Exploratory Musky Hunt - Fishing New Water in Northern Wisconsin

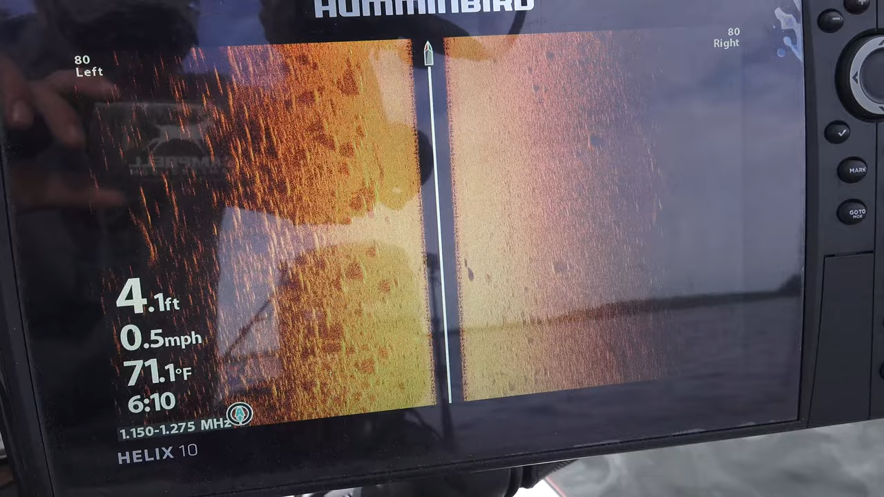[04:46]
On screen: depth 4.1 ft, water 71.1°F, speed 0.5 mph
As soon as we found some good rock on this flat that came off and dropped off into deeper water, that fish showed up.